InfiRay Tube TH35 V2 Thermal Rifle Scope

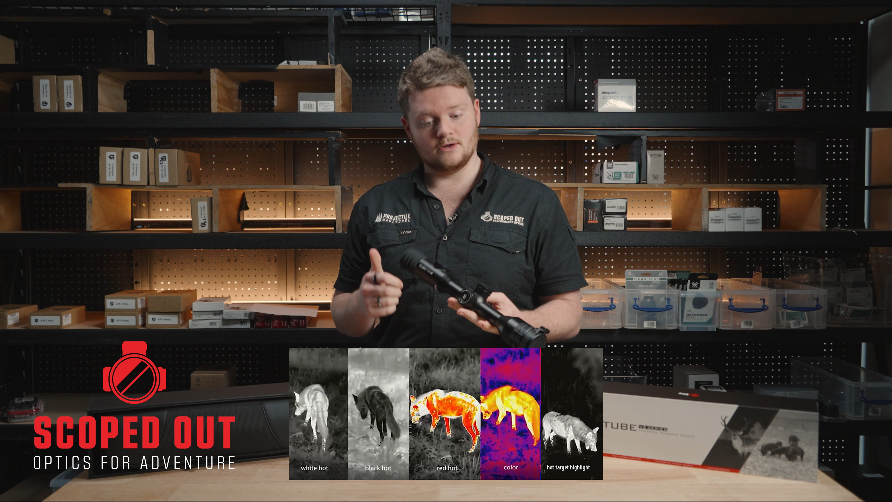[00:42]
Comes with your four standard colour filters, your white hot, black hot, red hot and your fusion colour filters but it also comes with a target highlight filter which will darken out the background a bit more and bring out the radiances of the thermal readings and this is like another variation of your white hot filter. Just going to give you a quick rundown of the overall unit so down the front here we've got your focus ring,